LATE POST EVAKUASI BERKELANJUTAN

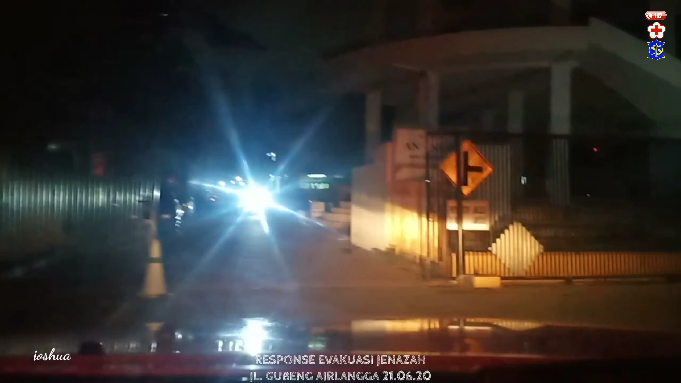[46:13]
terus kiri, kiri, kiri terus, terus,
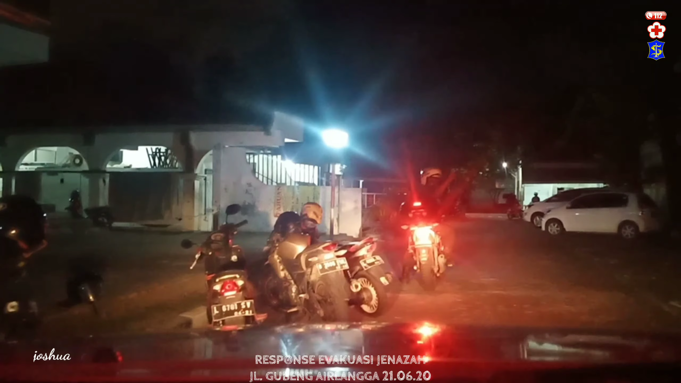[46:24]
terus, lurus, lurus, oke lolos. Lorana ni ros. Kita tur.